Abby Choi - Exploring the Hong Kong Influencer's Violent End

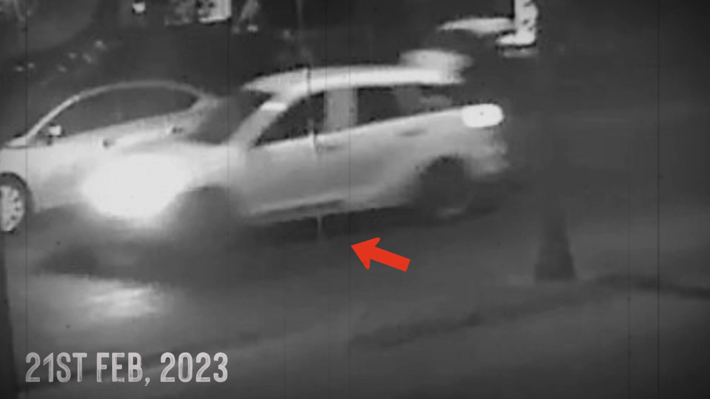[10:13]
On February 21, 2023, approximately one hour after her disappearance, CCTV footage shows two Toyota white seven-seater vehicles driving towards Longmei village.